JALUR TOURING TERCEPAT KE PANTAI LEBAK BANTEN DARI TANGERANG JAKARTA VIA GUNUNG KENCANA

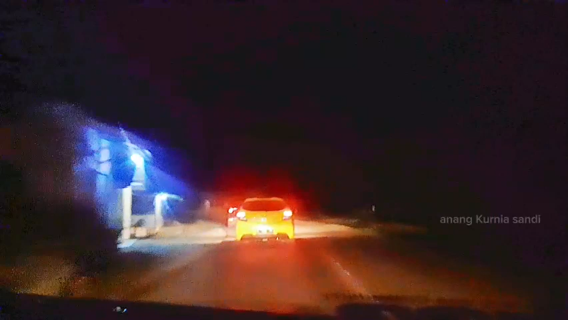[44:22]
Oke, selamat malam. Hari ini kita menelusuri jalan yang gelap gulita. Kita akan konvoy bersama depan saya Brio dan depan lagi Kia.
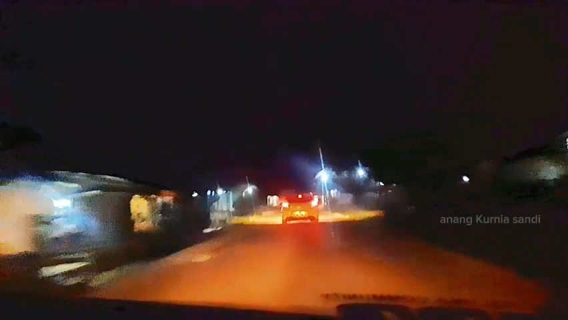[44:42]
Jadi kalau nggak jalan bareng, sepertinya rada jedak-jeduk nih jalan.
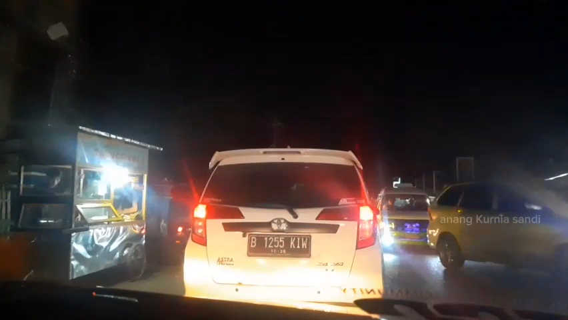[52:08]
Alun-alun Malimping terletak di pusat kesibukan. Ada pasar,
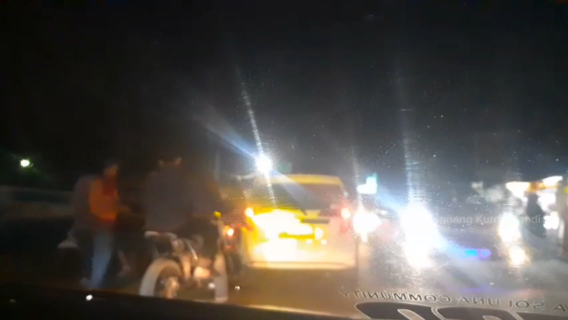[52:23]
ada alun-alun, ada apa lagi ini? Kantor pemerintahan, damkar.